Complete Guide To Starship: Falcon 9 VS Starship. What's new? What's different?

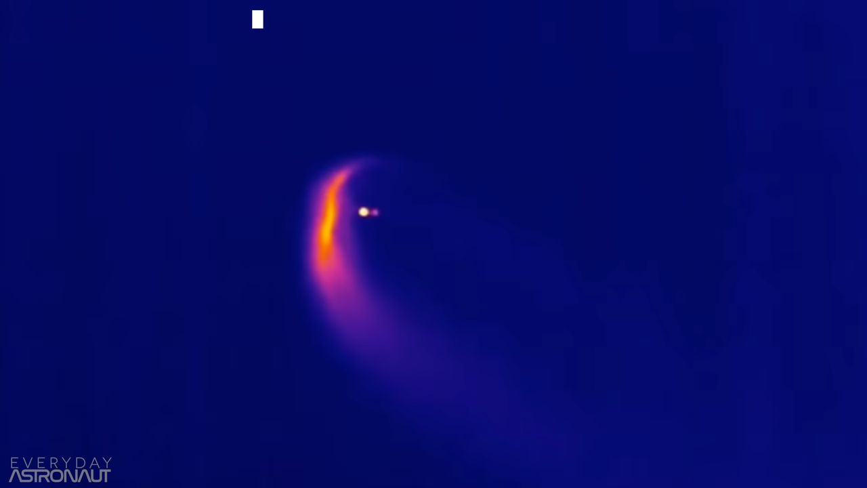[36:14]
This not only slows the booster down,
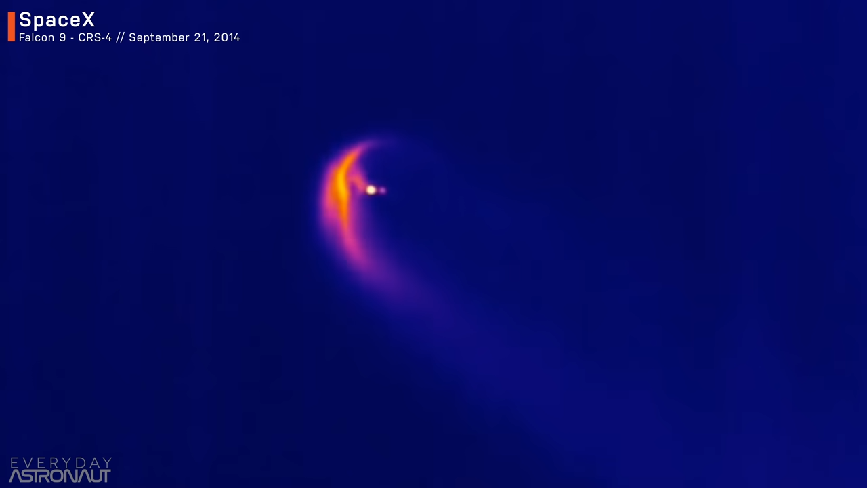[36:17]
but it also basically creates a force field in front of the booster, providing a boundary of exhaust gas, which is a lot cooler than the plasma.